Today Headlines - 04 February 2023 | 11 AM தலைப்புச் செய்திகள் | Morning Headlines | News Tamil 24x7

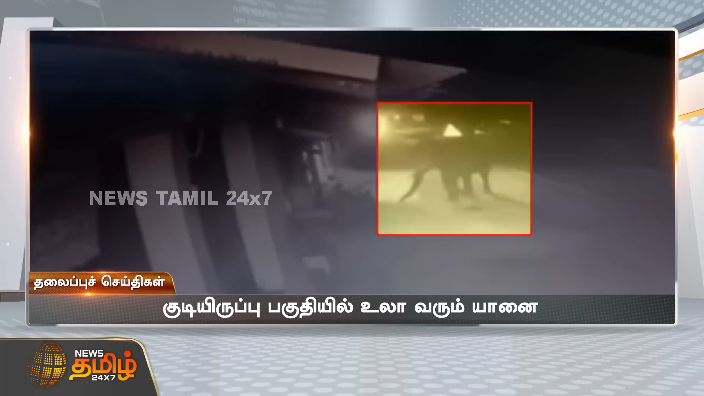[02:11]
இரோடும் அவட்டம் ஆசனூரில் குடிகிறுப்ப பகுதைக்குள் உளாவரும் ஒற்றை காட்டியானை CCTV காட்சிகள் விலையான நிலையில் புதுமக்கள் பீதி